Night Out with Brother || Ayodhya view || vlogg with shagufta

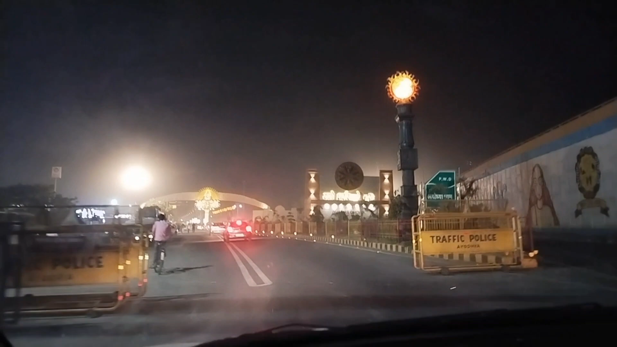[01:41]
फाइनली गाइज हम आयोध्या के एंट्री केट पर पहुच चुके हैं
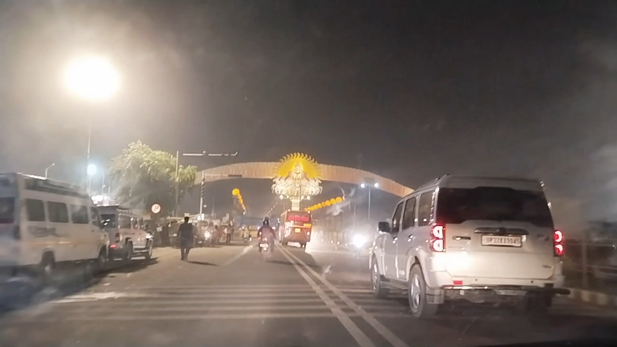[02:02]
तो गाइज आयोध्या के नाइट वीव बहुत अच्छे हैं और यहां की लाइटिंग